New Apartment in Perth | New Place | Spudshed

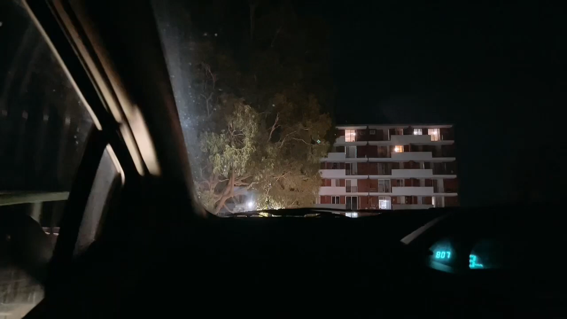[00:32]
This is a parking. We will park a car and then go inside.